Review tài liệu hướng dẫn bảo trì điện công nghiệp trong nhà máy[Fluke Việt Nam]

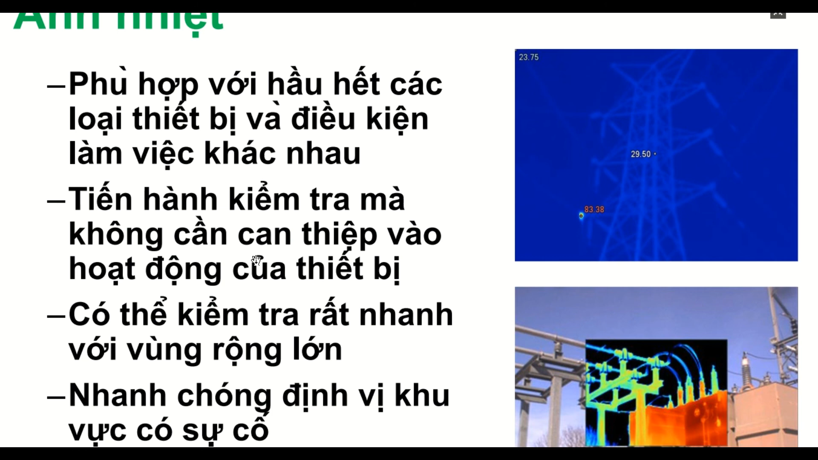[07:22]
có các thiết bị đo nhiệt để cho các bạn có thể kiểm tra thiết bị của mình có đảm bảo được nhiệt hoạt động không, quá nhiệt không, có bị vấn đề gì về nhiệt không.
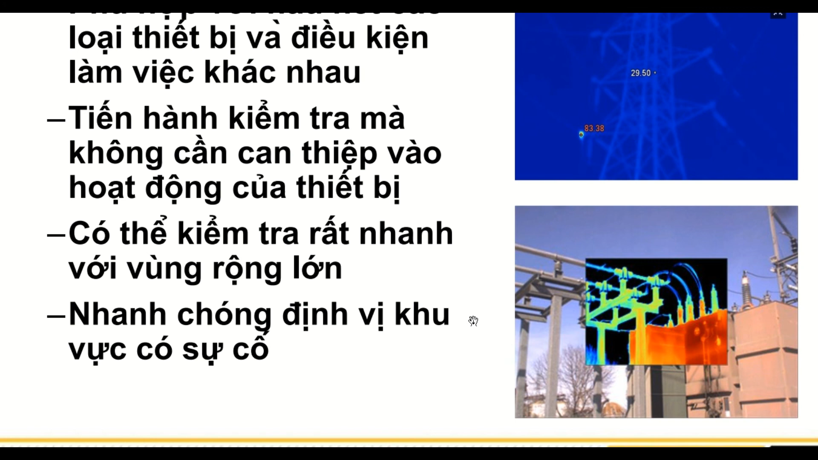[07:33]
Nhiệt thì nó sẽ dẫn đến là cháy nổ,
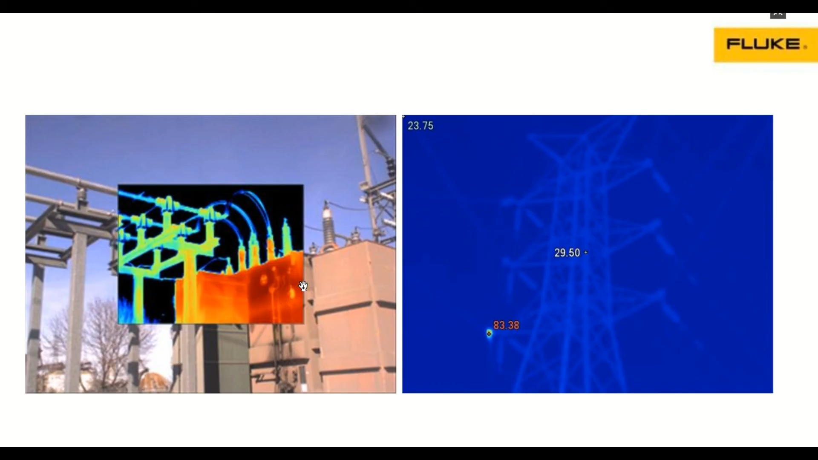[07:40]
làm giảm tuổi thọ thiết bị.
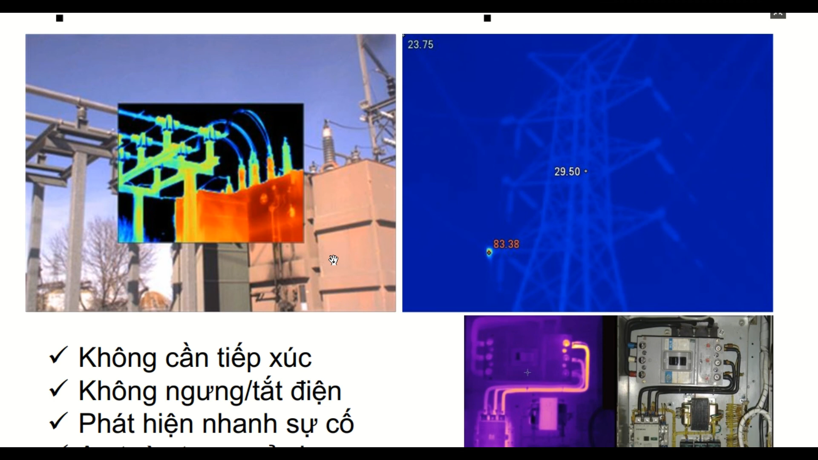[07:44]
Có các cái đồng hồ phân tích nhiệt của người ta rất là chuẩn luôn.
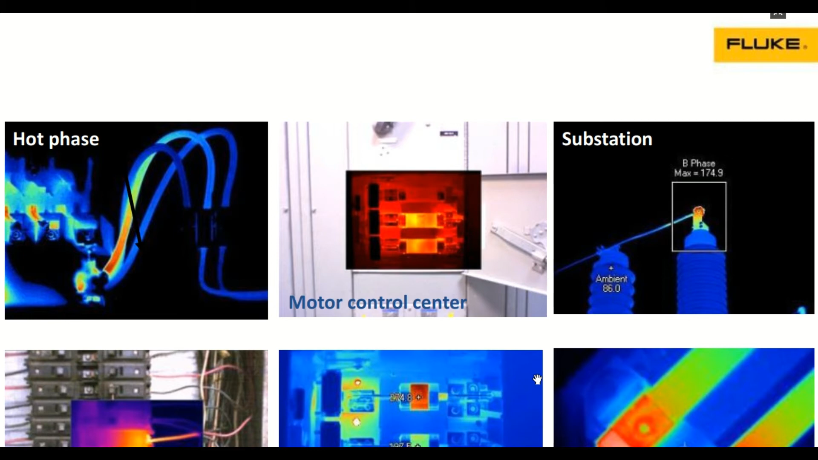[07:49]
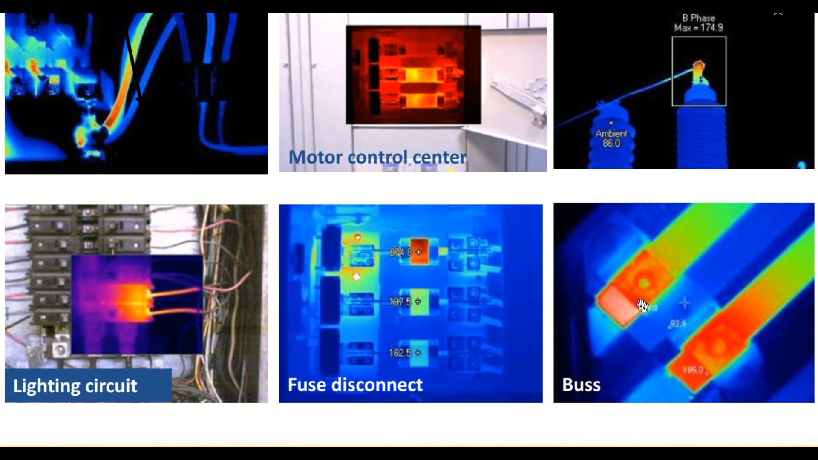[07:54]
Có thể kiểm tra được các cái chỗ đầu cốt nào đấu lỏng chẳng hạn. Đây, kiểm tra các cái đầu cốt này, thanh cái này. Đo nhiệt độ thanh dẫn này.
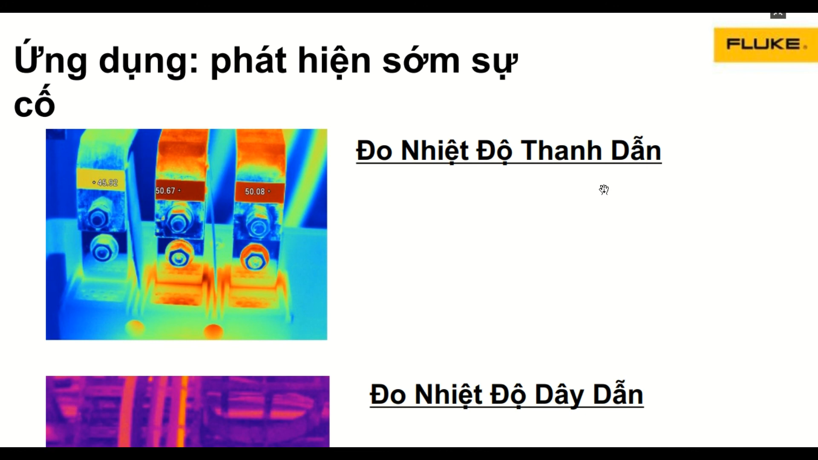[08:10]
Mình phát hiện được nguyên nhân là mình phát hiện được cái vấn đề này,
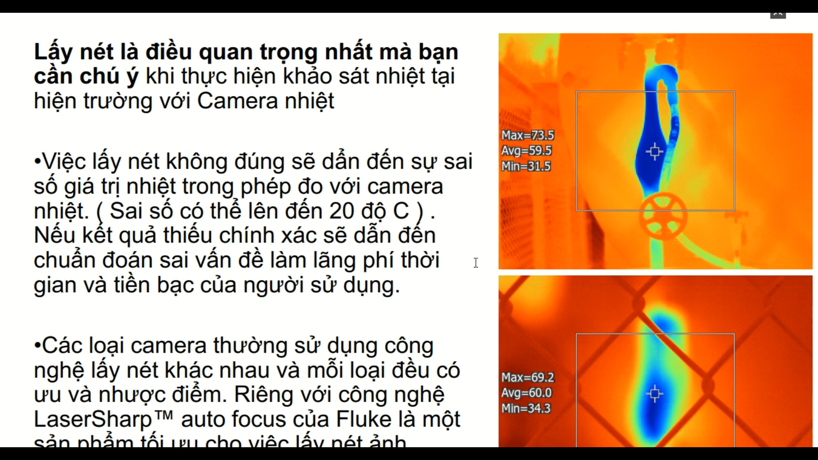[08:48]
Những cái thiết bị này thì thật là nếu mà đầu tư được thì mà dùng thì
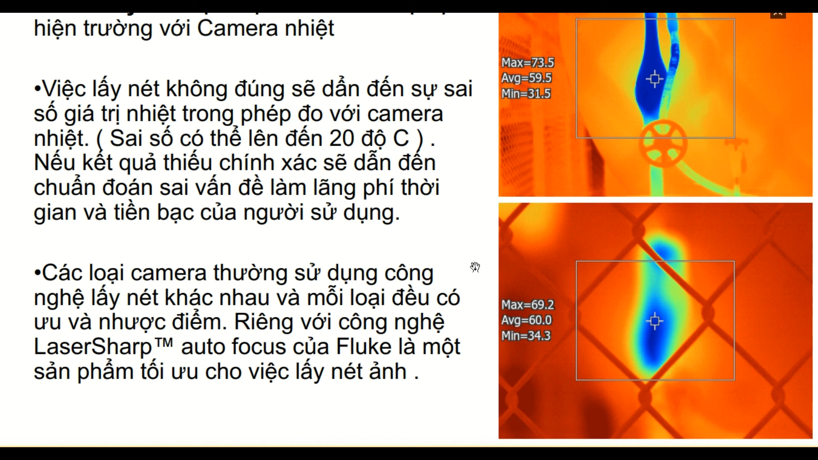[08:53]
cực kỳ là hữu ích đối với các anh em làm bảo trì trong nhà máy.
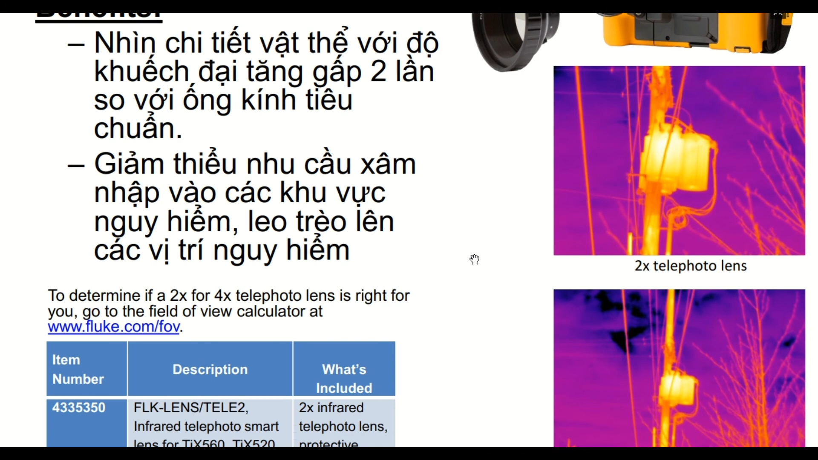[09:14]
Công nghệ xử lý ảnh đây.
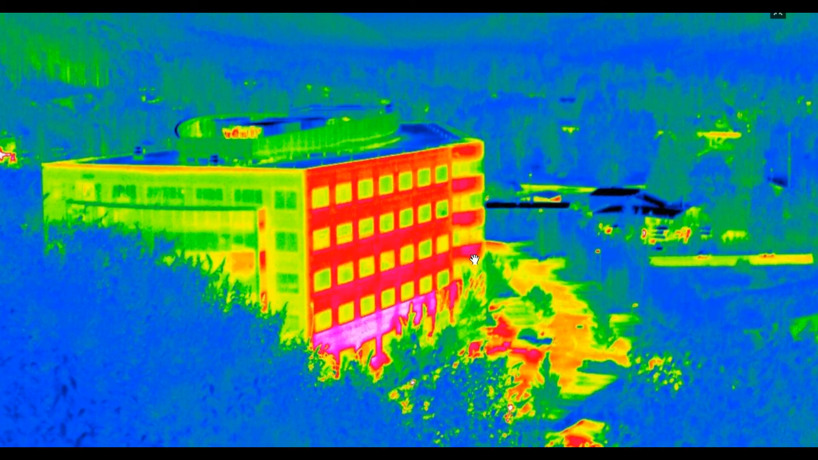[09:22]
Đây là các hình ảnh thực tế mà họ đã đo trong quá trình ứng dụng đây.